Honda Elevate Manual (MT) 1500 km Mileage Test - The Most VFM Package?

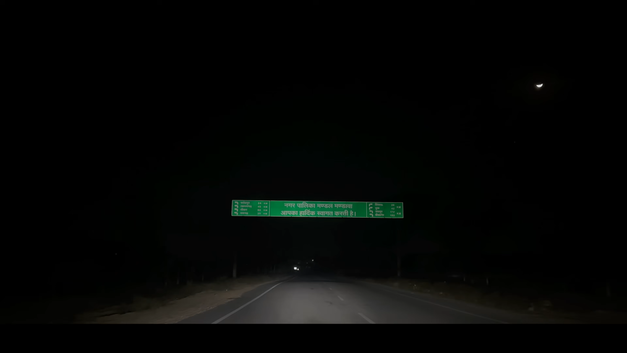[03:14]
लगभग 5 घंटे और 250 किलोमीटर की ड्राइव के बाद हम आ पहुंचे हैं मंडावा,
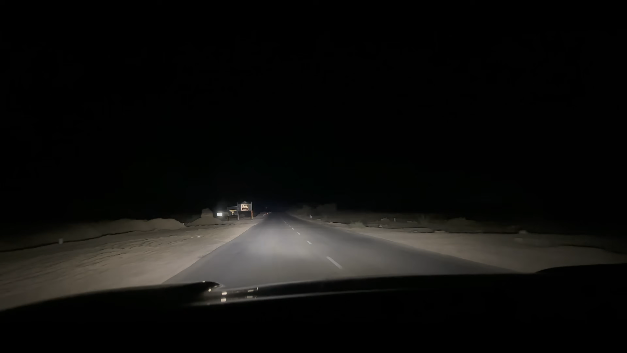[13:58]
उसके अलावा अगर हेडलाइट थ्रो की बात करूँ मैं तो इसमें आती हैं LED हेडलाइट्स।